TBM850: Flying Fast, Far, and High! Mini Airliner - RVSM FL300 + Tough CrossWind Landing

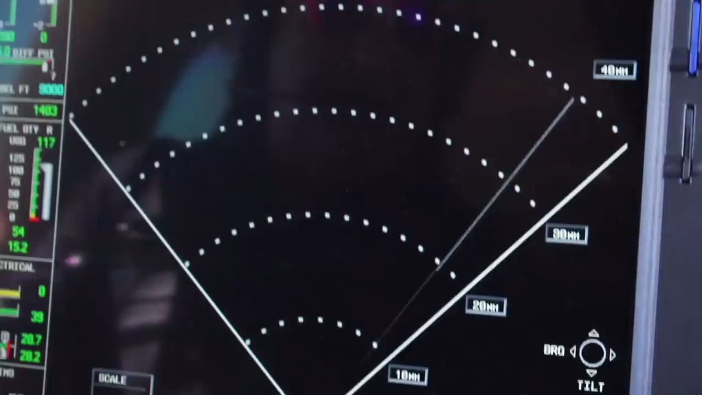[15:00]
But if we did have weather, it will be painting the weather in real time. That's awesome. How far away does the radar beam kind of give you? It's not very useful more than 40 miles away.
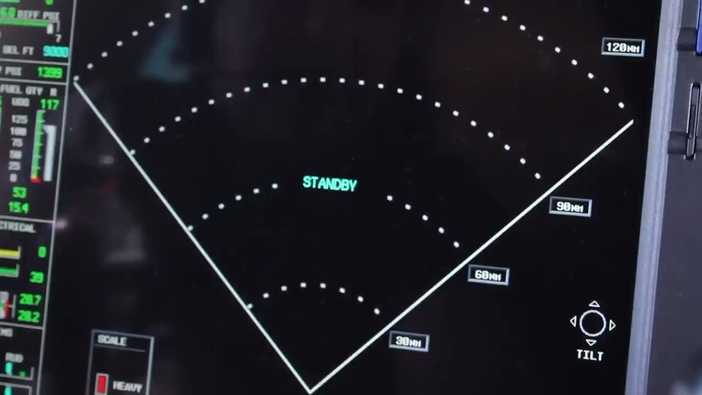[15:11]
In anything over 40, I'm using XM4. We're far enough away that you don't need it in real time. You can just take the big picture from XM.